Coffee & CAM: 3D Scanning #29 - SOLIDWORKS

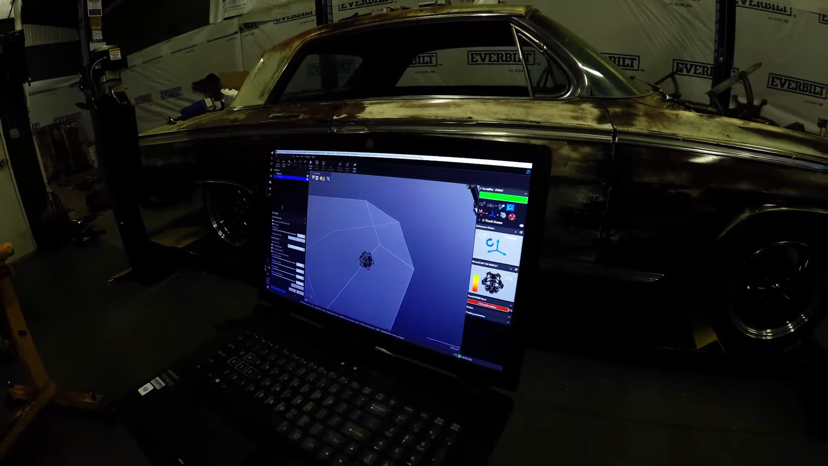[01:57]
I can actually have there's a configuration for that too so we can actually turn on our scanner.
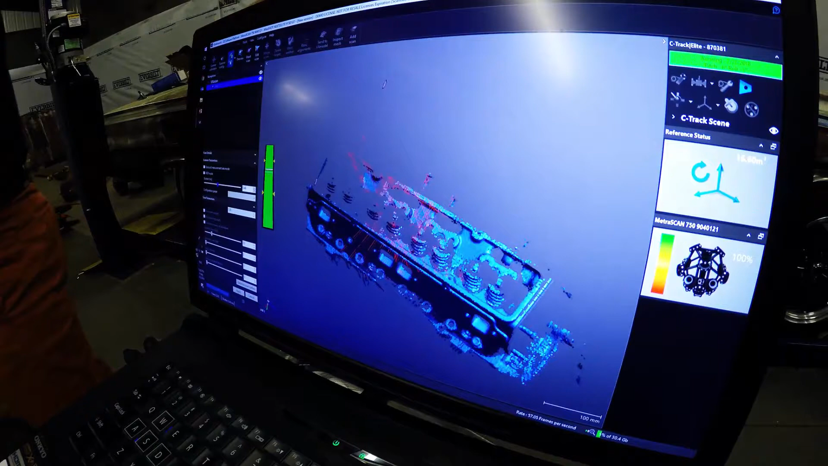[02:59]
And now I walk around do the front side and I try not to stand in front of the C-Track.
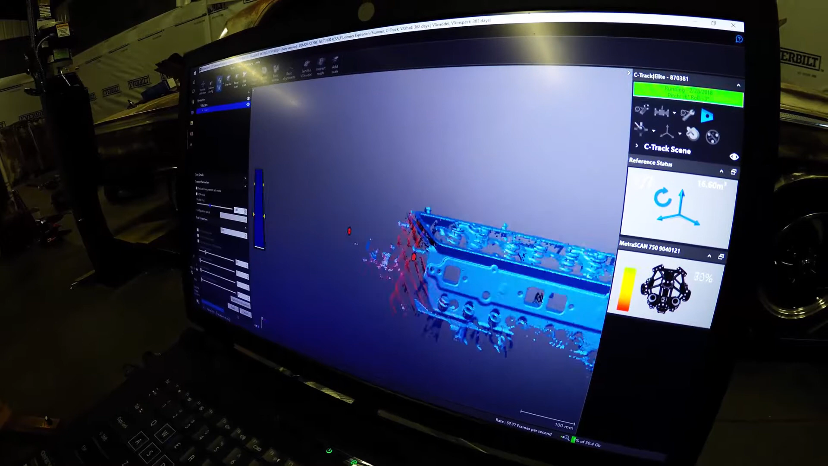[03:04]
We can pick up that data really easily.
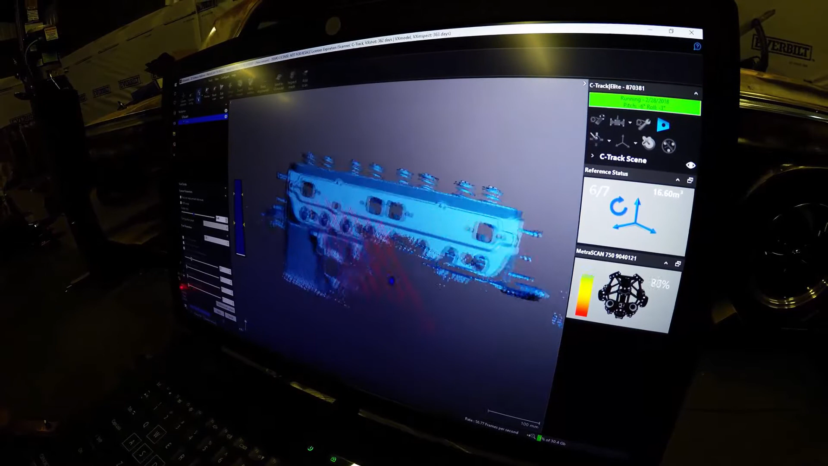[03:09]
I can even go down and get the bottom of this scanner so that I don't get out of the C-Track's vision range.
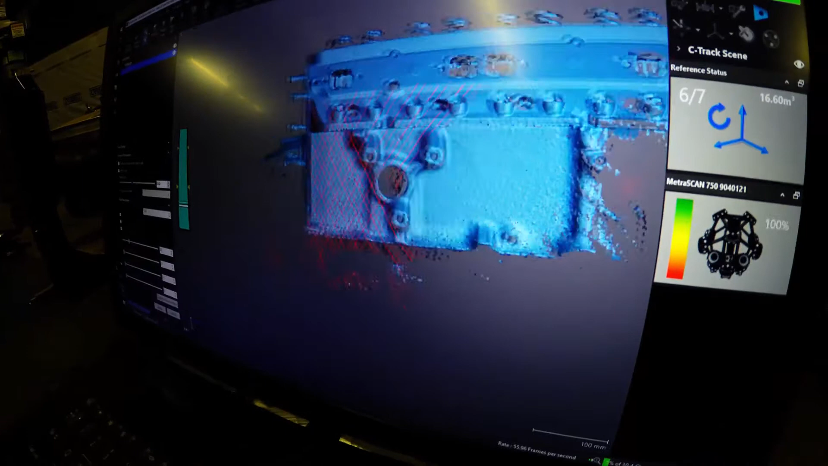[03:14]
I'm going to get the bottom.
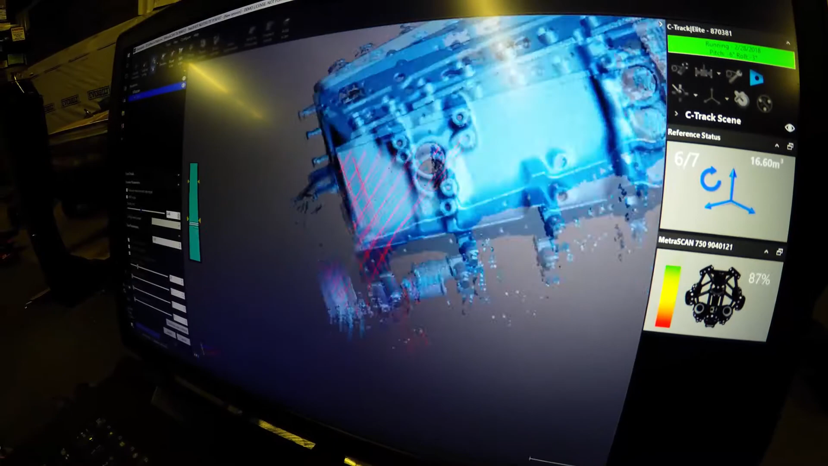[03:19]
And we can go through and just start this is where we go and start scanning our whole engine up.
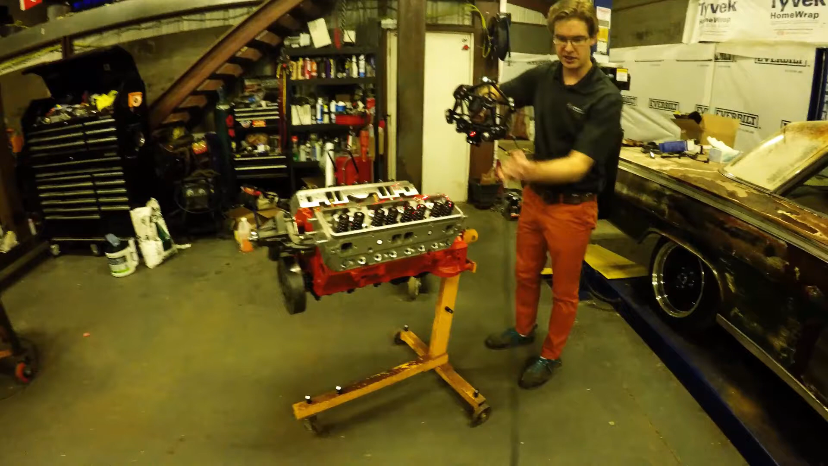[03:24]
Get my cable. There you go. And we'll just go through and scan it up and get all that data. So this is recording you hundreds of thousands of points as it's going along.
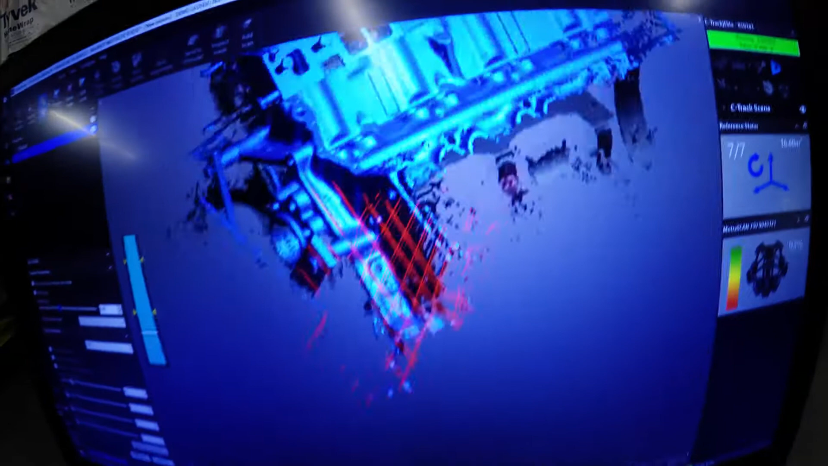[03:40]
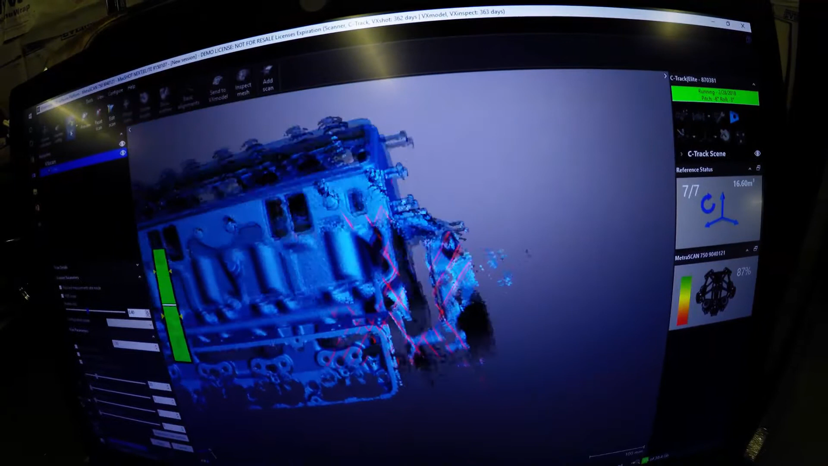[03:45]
So you see that bar on the left side of the screen that's green. That's good.
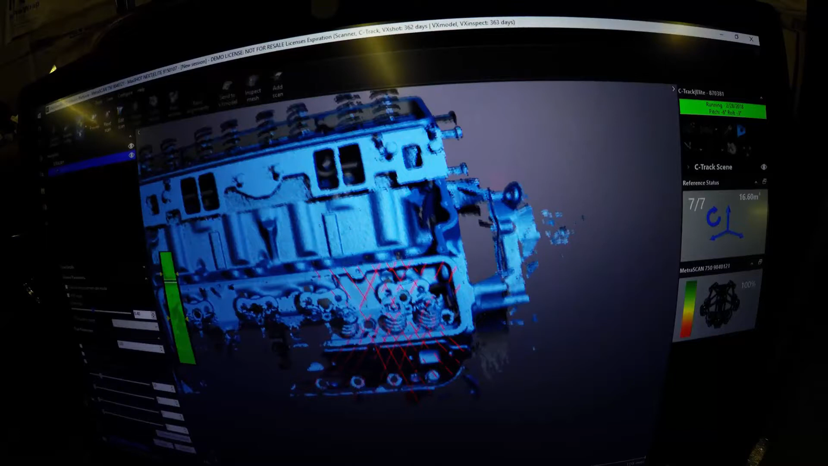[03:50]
So that's kind of our depth of field for you know what's good for the scanner to see the standoff distance. So when it goes yellow and red it's too close.
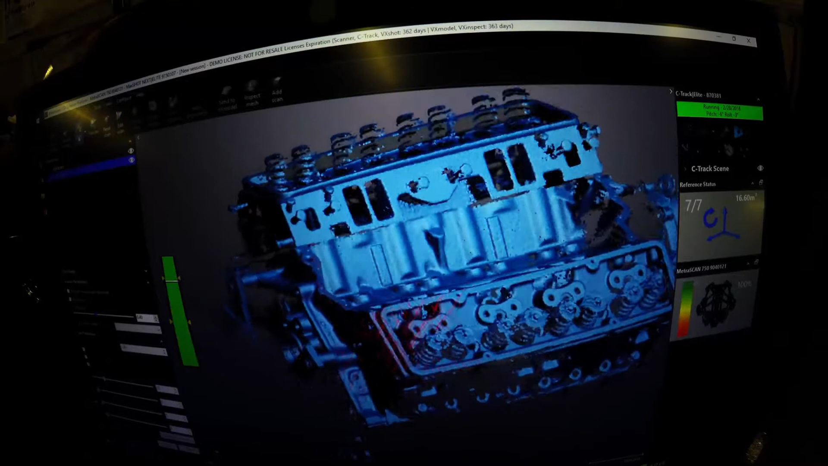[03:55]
So when it goes to blue it's too far away. Just kind of want to try and keep it in the green range.